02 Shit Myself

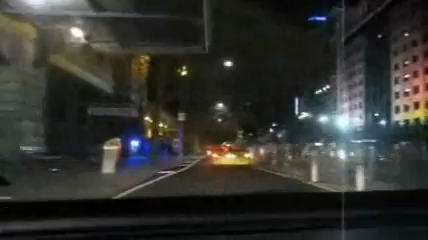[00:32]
You know I had to go through red light. I went to amber light.